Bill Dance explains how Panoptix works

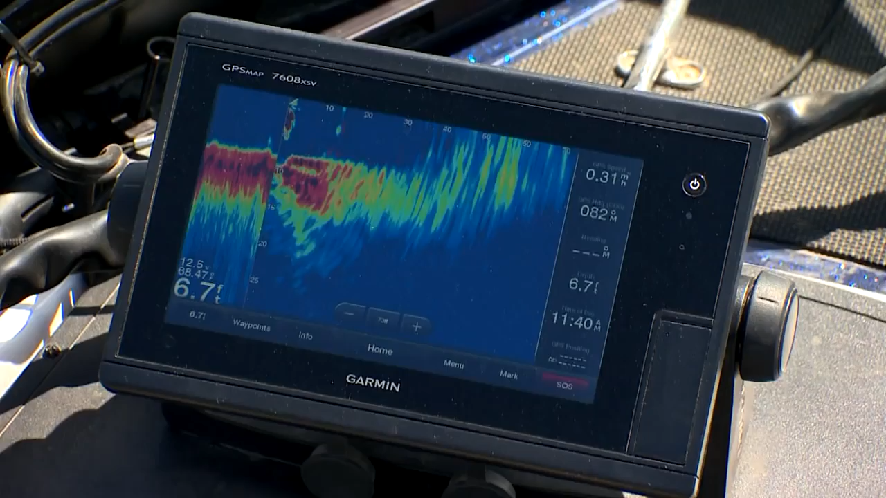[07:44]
and it tracks schools of fish moving around through boat, even while stationary. Here.